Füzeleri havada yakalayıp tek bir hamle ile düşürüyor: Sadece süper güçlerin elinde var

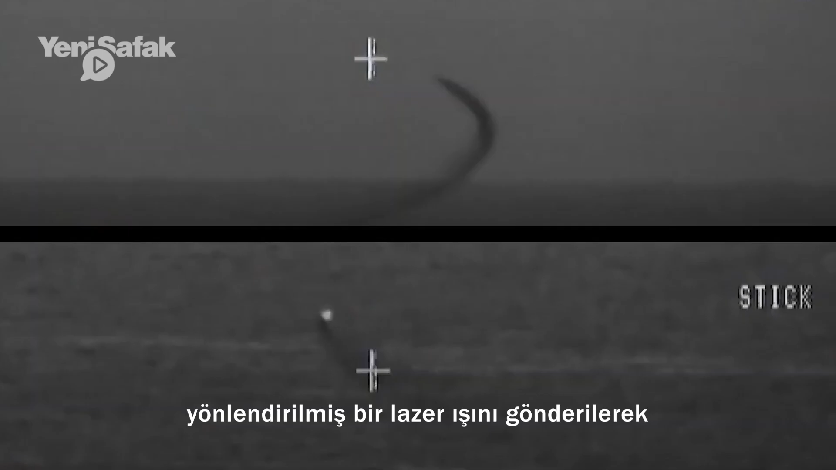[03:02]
İzlemekte olduğu füze arayıcı başlığına yönlendirilmiş bir lazer
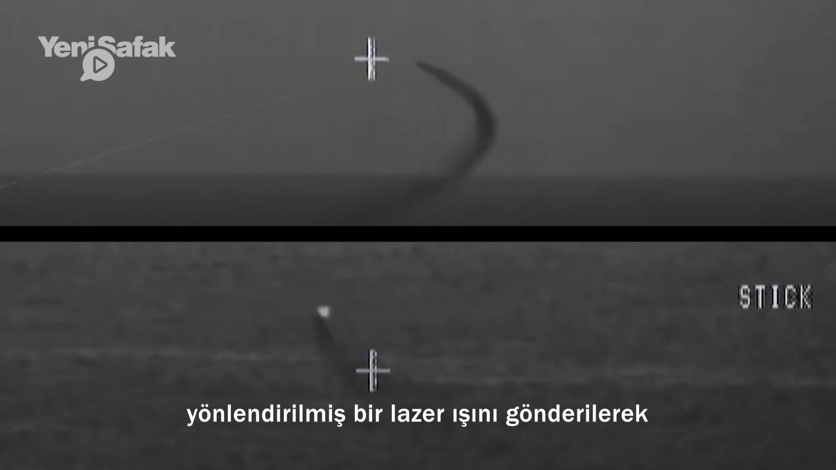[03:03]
ışını gönderilerek füze körleştiriliyor ve hedefini bulamaz bir hale geliyor.